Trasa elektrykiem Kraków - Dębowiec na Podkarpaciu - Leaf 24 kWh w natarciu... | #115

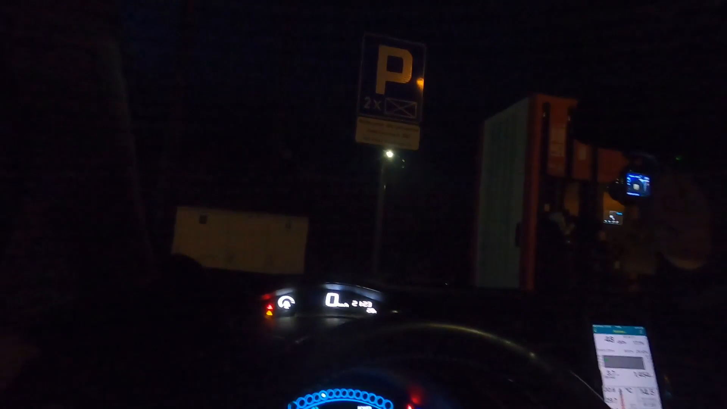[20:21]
To jest pod kopalnią. 3,7 kWh energii zostało, 29 km prognozuje.